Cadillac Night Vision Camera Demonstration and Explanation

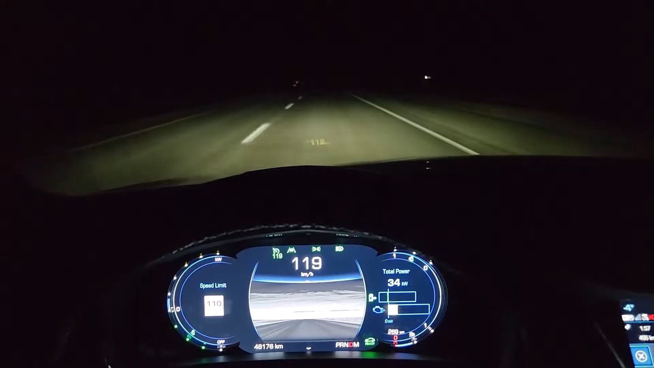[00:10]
And I'm trying to demonstrate the night vision camera that you can see in the center of Dash here. So I want to point out that it's dark outside. It's one of those nights with no moon and it's, yeah, it's freaking dark. There's lots of cloud it's really what it boils down to. So I'm gonna move the camera forward here so you can see what I can see.
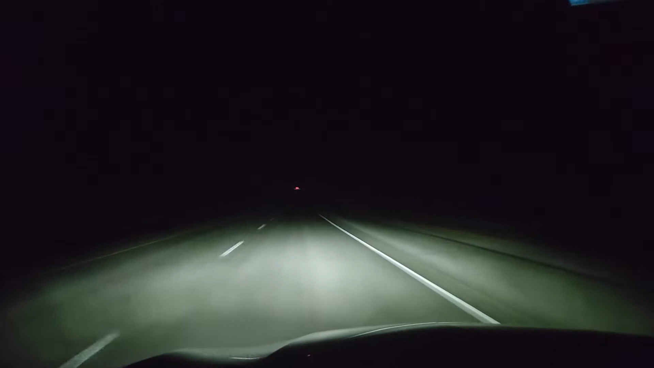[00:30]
And then over to the side so you can see without any headlights.